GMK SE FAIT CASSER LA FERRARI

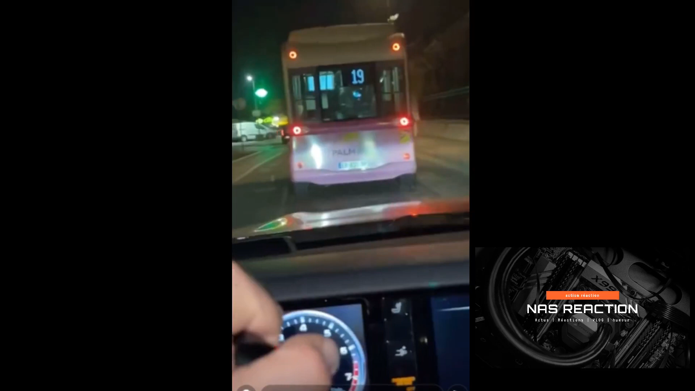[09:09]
sinon mis à part ça je suis coincé derrière le petit bus palmbus frérot qui roule à 12 à l'heure exactement